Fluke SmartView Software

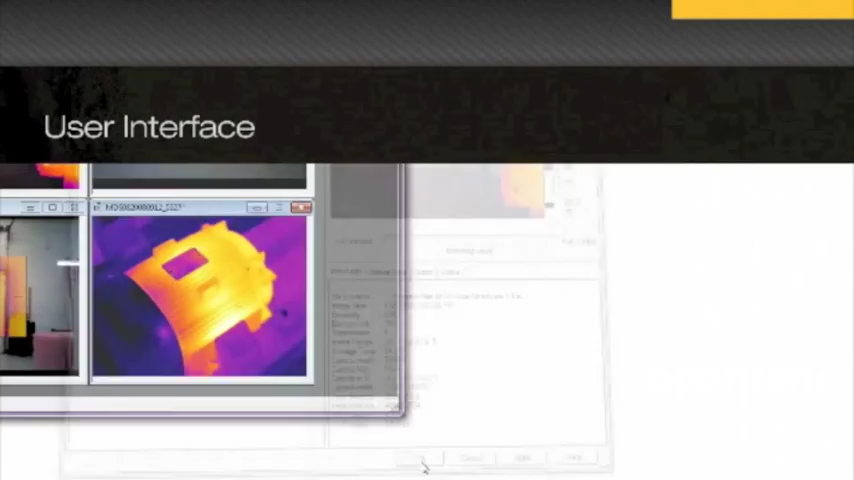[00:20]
Images can also be linked for comparison and analysis.
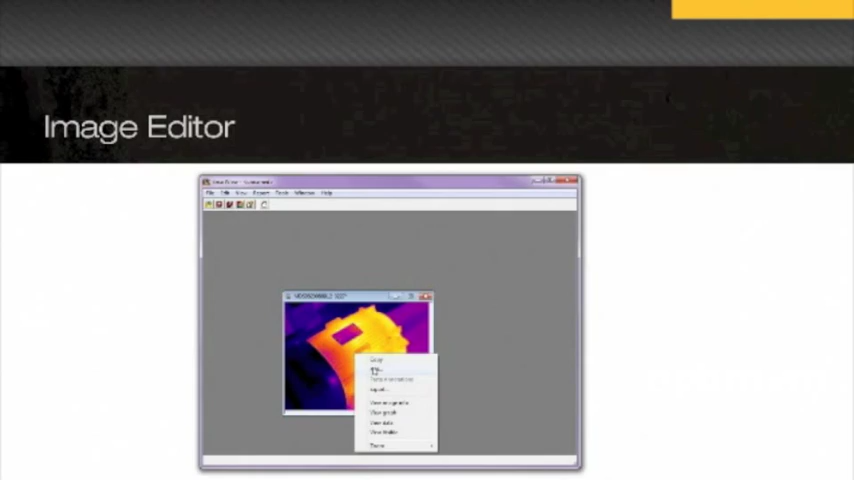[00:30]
For instance,
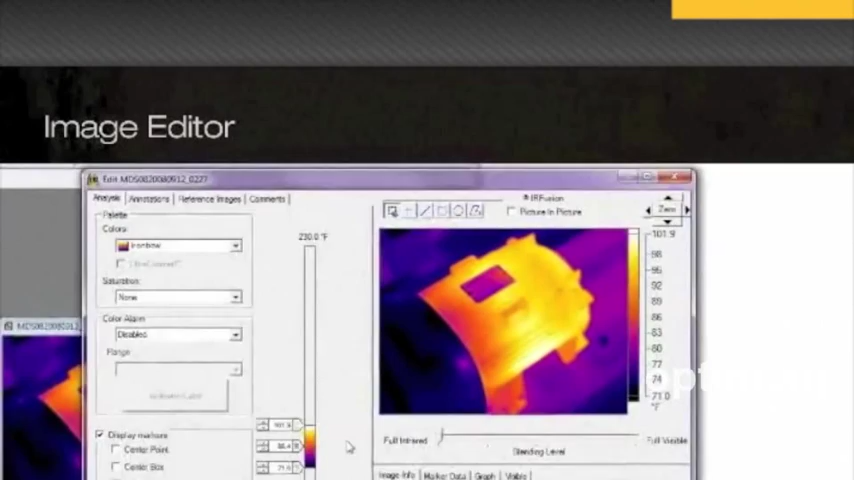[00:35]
you can blend IR and visible light images to highlight areas of thermal interest.